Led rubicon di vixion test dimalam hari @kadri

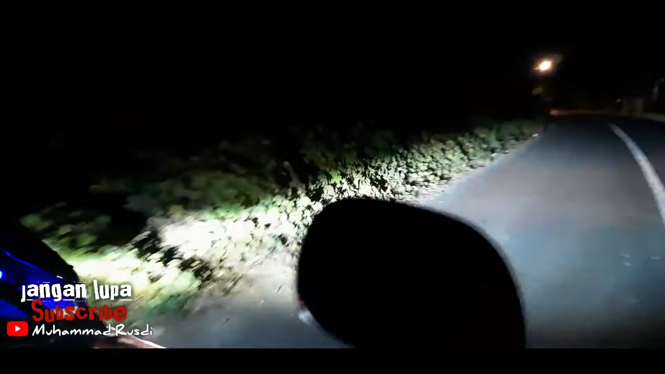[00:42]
ya oke bro lampu sorot Rubicon mantap bro ada teran lah
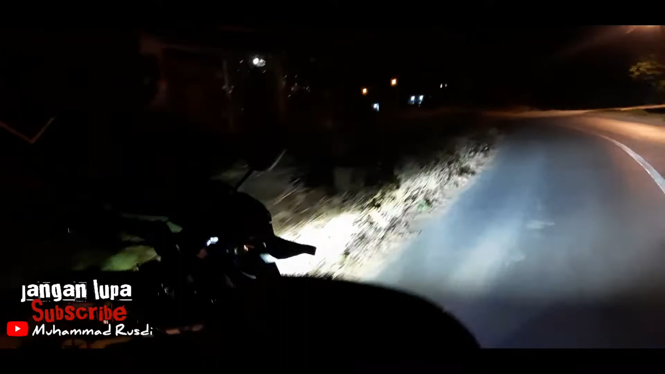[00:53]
ya mode 1 mode 1 nih nah ini mode 1 mode 2 mode 2 mode 3 bro mantap
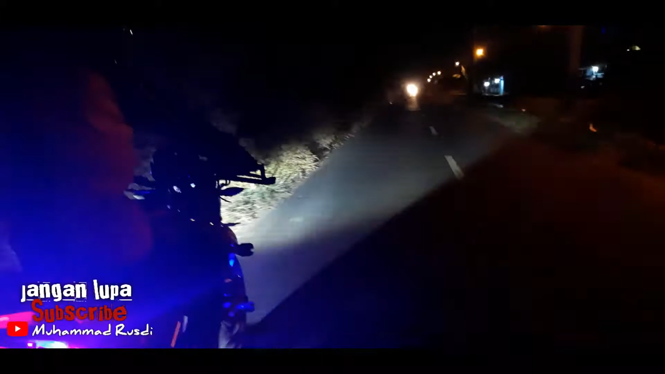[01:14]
mode 1 terang bro terang bro
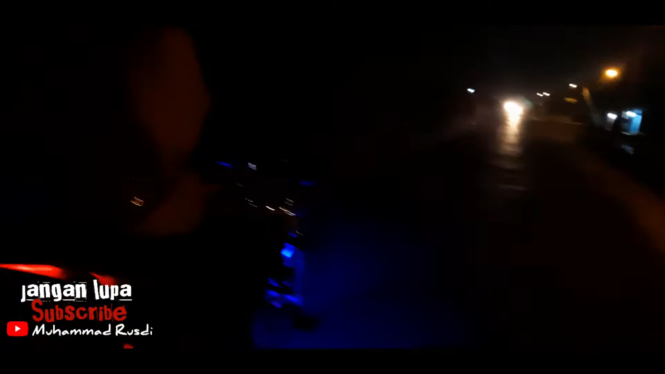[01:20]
ya mode 1 mode 1
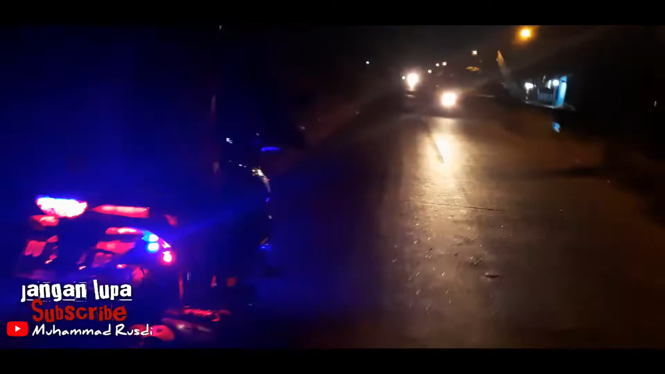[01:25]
mode 2 mode 2 mode 3 tadi nah ini mode 2
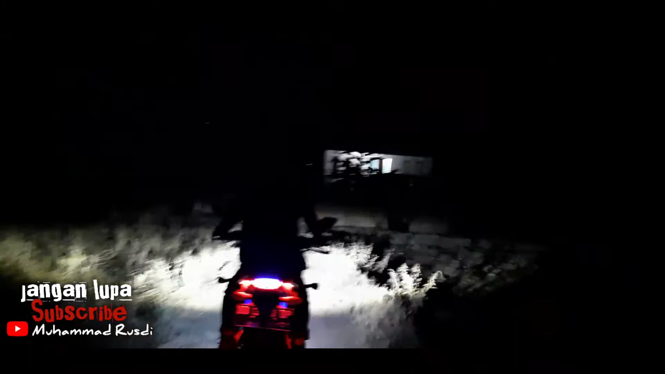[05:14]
memperlihatkan lampu sorot ke depan nah ini jadi ini untuk sahabat subscriber yang ingin melihat lampu sorotnya ini